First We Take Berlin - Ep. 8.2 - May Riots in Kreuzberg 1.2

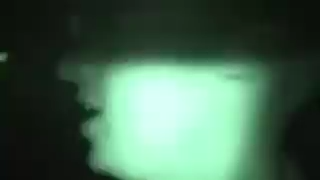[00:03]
some gunshots over there, and we're right in the middle of the action now, you know?
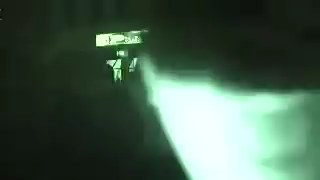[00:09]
The riots are really going on now. Somebody just hit me with a bottle in the head.
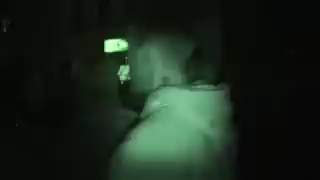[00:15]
Pretty good. Tensions are high, and alright, we should have some action here.
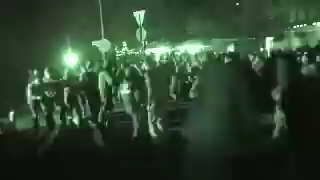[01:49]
Okay, we're in this situation right now where the crowds are actually pushing the police back,
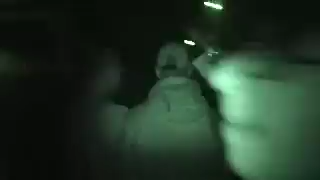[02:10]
which is a good sign that things are really getting wild now. So what will happen is these guys will throw bottles at the cops, and then eventually this guy right here he might throw something. We'll see what happens. But then the cops will come charging back, right?
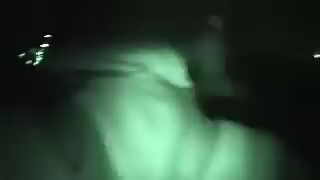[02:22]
And once the cops come charging back,
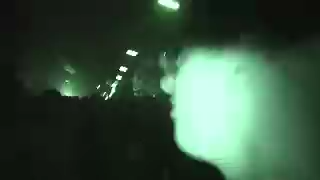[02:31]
You know, totally punk rock. And you know, we'll see what happens.
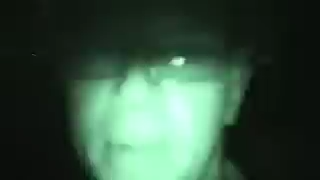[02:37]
Should be. There's some fires over there, so you know, could be good.
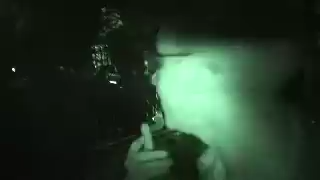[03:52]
You might want to see this over here. Looks like they overturned a big recycling container over here, which means there's lots of ammunition for them to throw at the police. They're actually getting it pretty good, I'd say, you know.
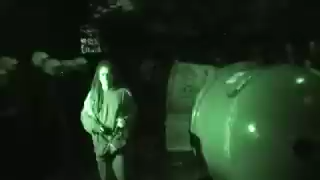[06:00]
Oh man, we're surrounded by it.
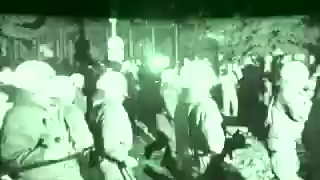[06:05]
We're in a bag. Let's get it. What are you gonna do? All right, just keep your heads up.